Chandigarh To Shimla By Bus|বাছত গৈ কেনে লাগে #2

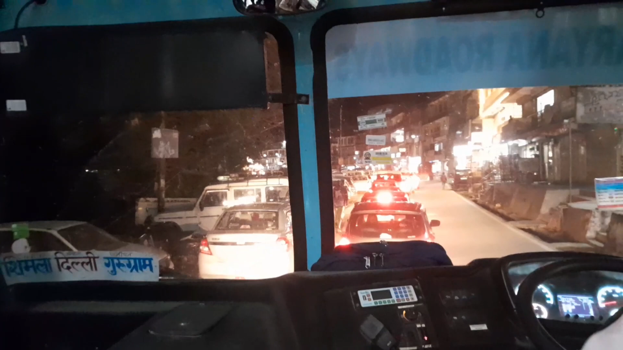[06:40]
আহি আহি ৰাতি হৈ গ'ল, এয়া ৰাতিৰ নাজাৰা চাওক, ট্ৰেফিক লাগিছে, তো এনেকৈ ট্ৰেফিকটো অকণমান অকণমানকৈ যাব দিছে আৰু লাহে লাহে।